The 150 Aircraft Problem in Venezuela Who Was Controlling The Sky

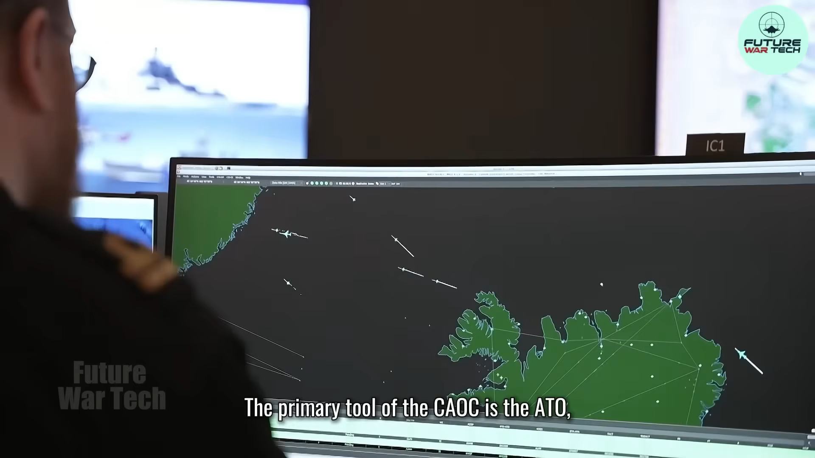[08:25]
The primary tool of the CAOC is the ATO, the Air Tasking Order.
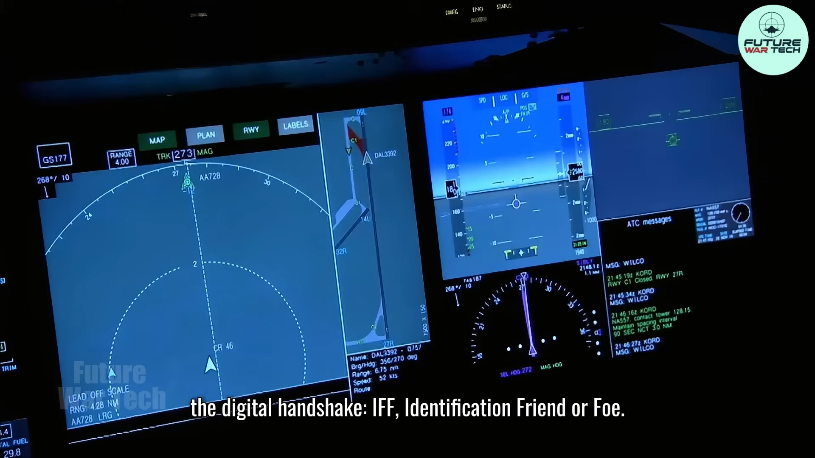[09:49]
I-F-F. Identification, friend, or foe. In the confusion of night combat, visual identification is a fantasy.